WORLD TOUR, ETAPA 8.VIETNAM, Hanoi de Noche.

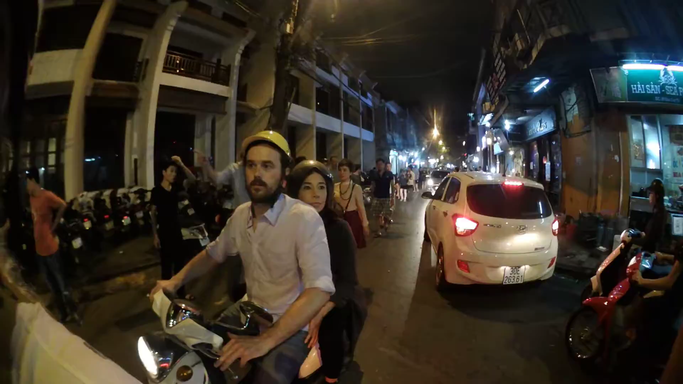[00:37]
Bien chicos, aquí estamos, fijaos bien, si Tailandia es un caos, esto ya es indescriptible,